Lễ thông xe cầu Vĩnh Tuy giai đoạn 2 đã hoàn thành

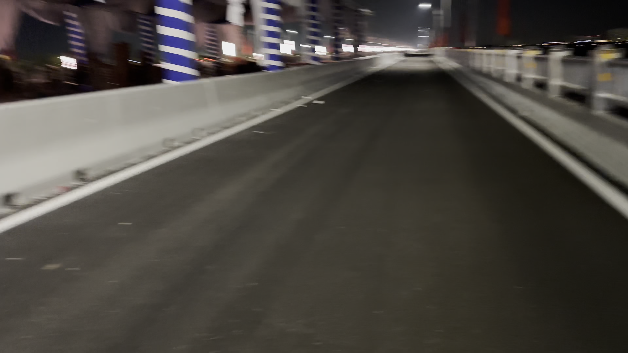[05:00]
Trong cái giạt này nó sẽ là 3 làn ô tô. Còn ở bên ngoài này sẽ là xe máy. Làm xe máy ở đây thì mình thấy khá là rộng rồi các bạn. Chỗ này thì nó phải gây vào tầm mình sẽ đo chứ.
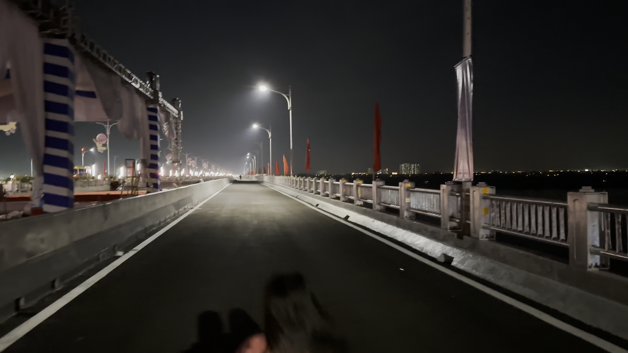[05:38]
Để cho lưu sông thì nó rất là vắng. Chúng ta có thể ở đây để ngắm sông. Như bạn có lên xe.
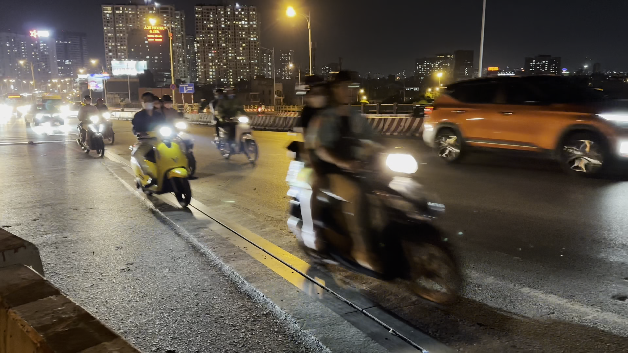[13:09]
cổ trai mà khi mọi khi chúng ta đi đấy phát cổ trai mà khi chúng ta đi ở dưới ở đây lên đây để cái đoạn này cái này bị chắc đường thì hay chắc đường này luôn nhưng mà chỉ hai ba ôm nữa thôi thì cái đoạn đường này sẽ không còn gây hiệp thẳng tắc nữa